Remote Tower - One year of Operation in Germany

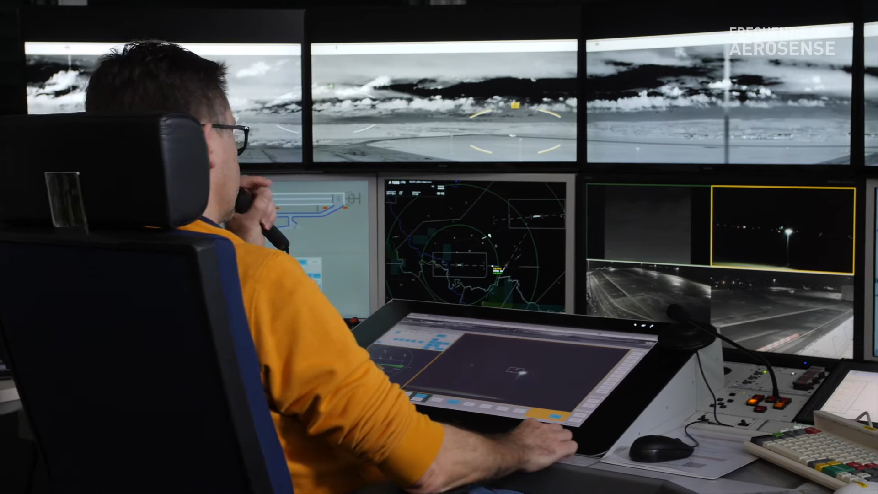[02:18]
What I like best is the infrared camera or the infrared panorama.
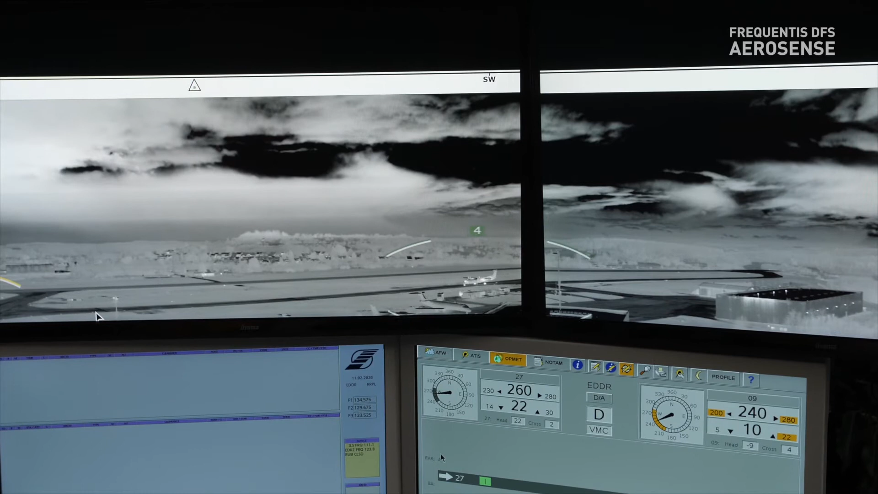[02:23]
The benefit of the infrared camera is that I can see the aircraft also during night time and a lot clearer than before on the rear tower.
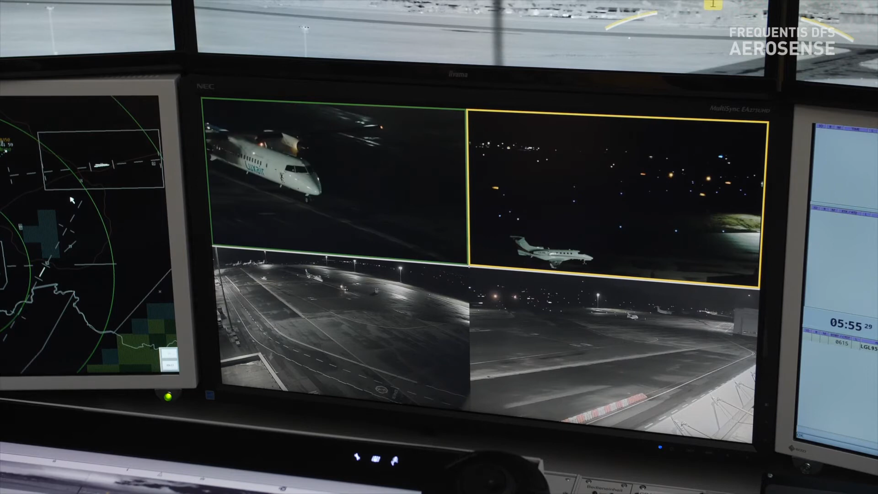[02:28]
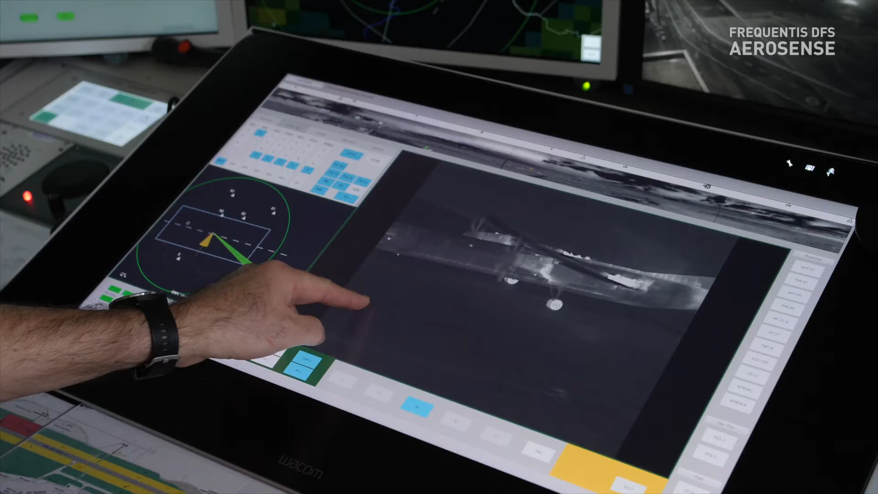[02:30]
It gives you more details during darkness.